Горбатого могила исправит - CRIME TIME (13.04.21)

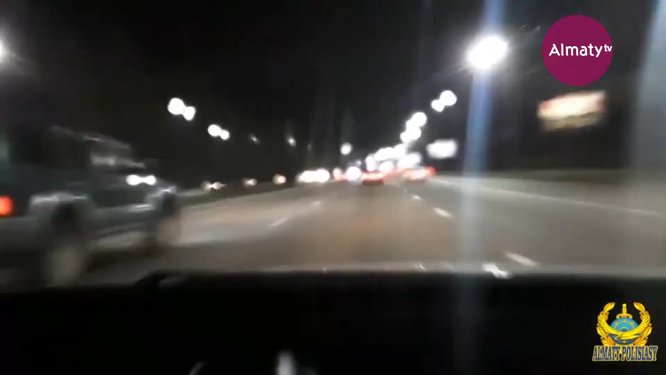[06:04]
В прошедшие выходные стражи порядка патрулировали излюбленные места любителей уличных гонок. В итоге планы любителей быстрой езды были нарушены. Однако нашлись и те, кто, несмотря на слежку, все же устроил игру в шашки на проспекте Аль-Фараби.